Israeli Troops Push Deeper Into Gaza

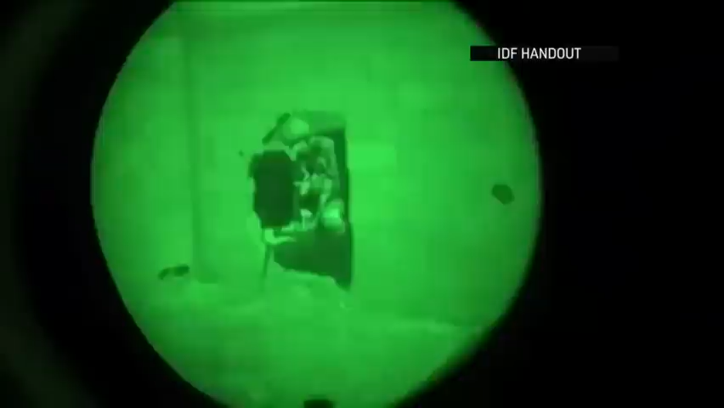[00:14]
In this Israeli Defense Forces footage, troops and tanks stake out positions in Palestinian neighborhoods.